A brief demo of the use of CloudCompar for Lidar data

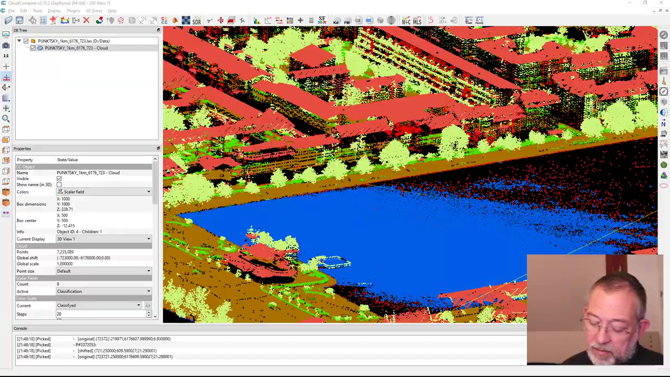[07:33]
um what i want to do is i want to extract just the buildings you can remember that buildings in this classification system um there um this is the international classification system from the american society of photogrammetry and remote sensing we
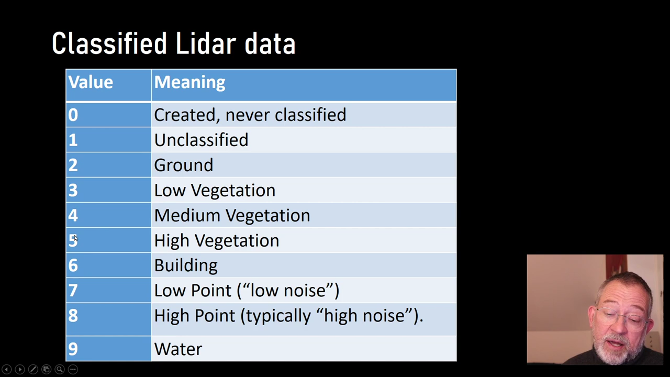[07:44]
see their classification for buildings is six so if i go in and fills out everything that is building six or classification i make sure that my active layer down here it's important because you can only filter
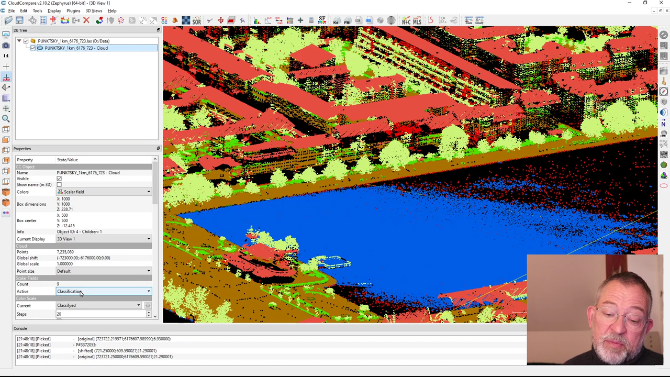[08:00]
on the active layer so make sure classification is active layer and we can go up in this filter tool by value and say so i want to have anything from 5.9
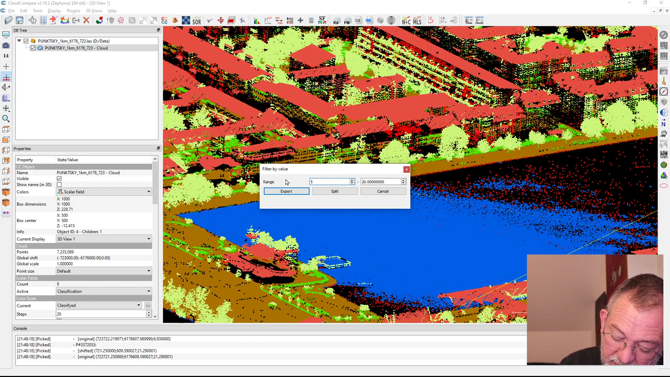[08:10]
to 6.1 and i want to split the data set
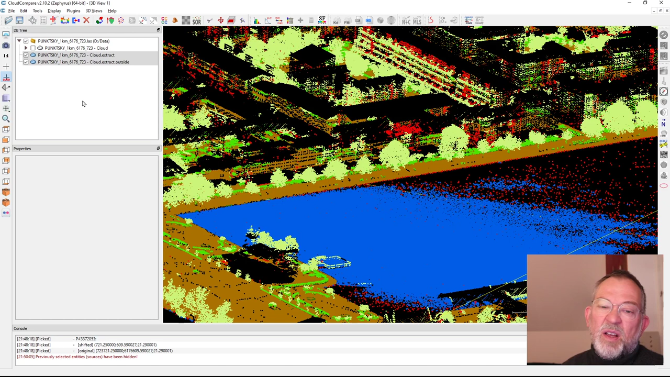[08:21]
so what it does is it creates two data sets um my cloud extract and that outside so ones that were in my filter they are in
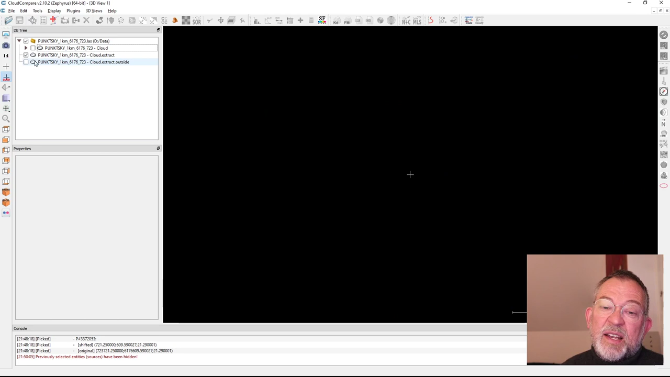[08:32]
here um the coloring scheme doesn't really work now so i'll just change this
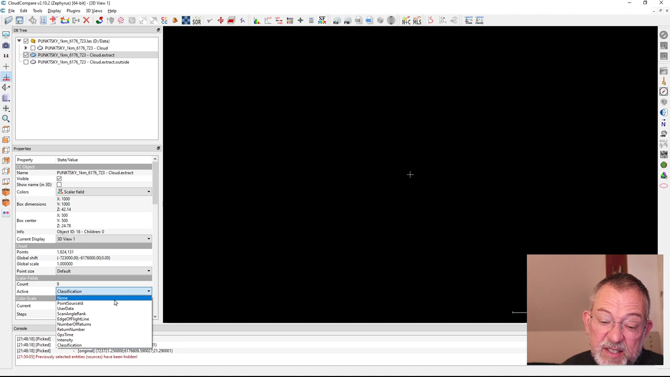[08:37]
to my intensity and now you can see all the buildings
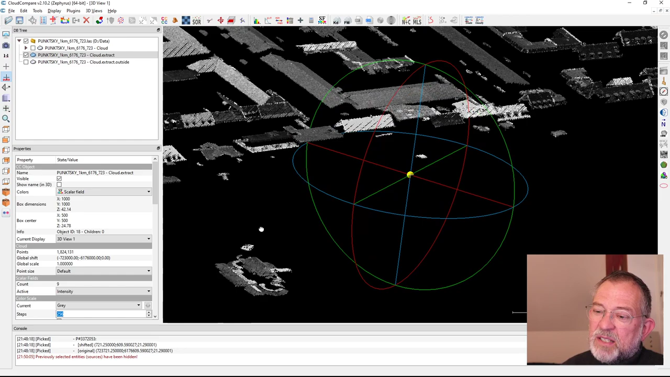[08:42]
um as relatively well defined objects so if i wanted to export this as a raster layer you can see this icon which you can recognize some cookies as a icon for raster layer if i press this it will ask me okay i step size that is my grid size how large are my cells i want to make them half meters
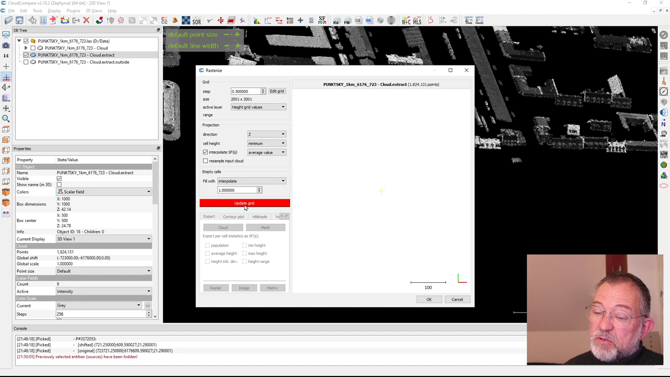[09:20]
here i can see i can define which area i want i just first update this so it knows what it's doing um so this is my data set um first of all importantly i don't want to do any interpolation
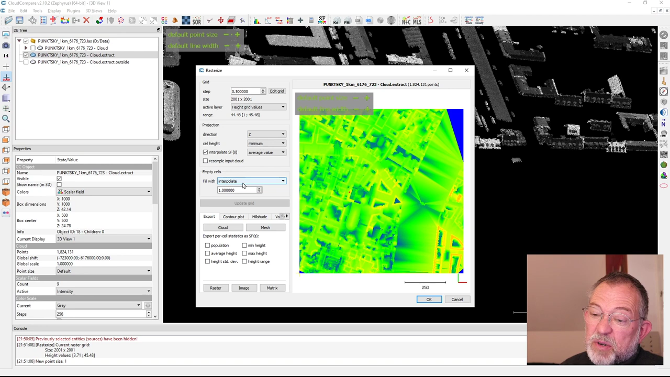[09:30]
between so i see i want to leave uh my outside my buildings so have you got only the building so i got no data outside my buildings and if i click the grid i can move around and zoom exactly what i want i don't want to do this now i can just go down and choose export my raster and i want to export the heights i don't want to export colors this one export heights
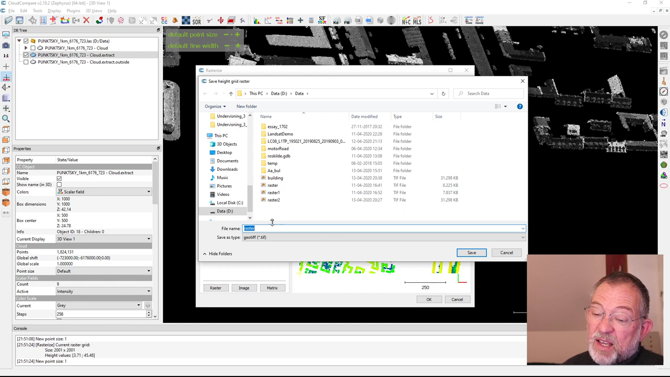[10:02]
and i can call it uh buildings i think i've done that or it is a test so this place that file and now i have exported a raster layer for qgis that contains what is defined as buildings in um this um leader file
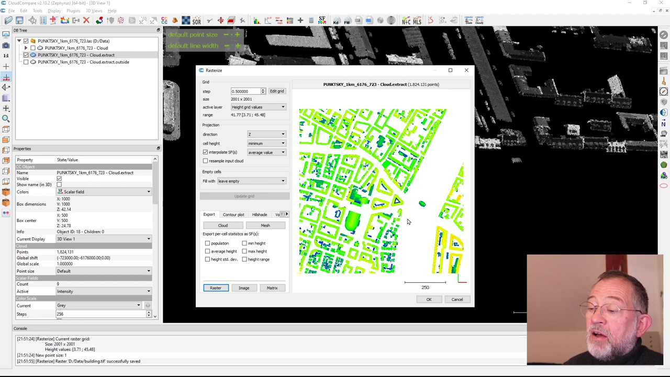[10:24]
with the heights so basically i can just load the data set in qgis so we'll just see that so
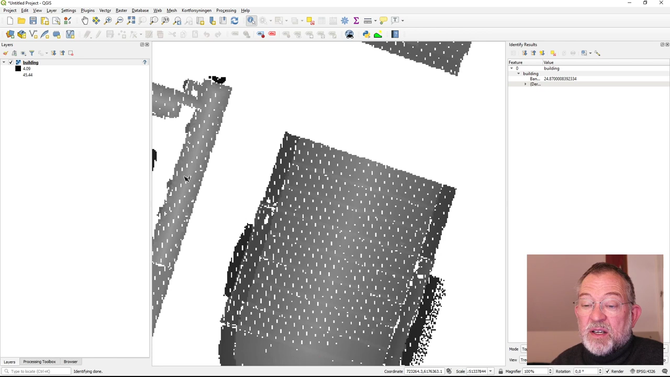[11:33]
holes that we all have to fix somehow but never mind that um it's because um of the way that it has done no interpolation in um cloud compare so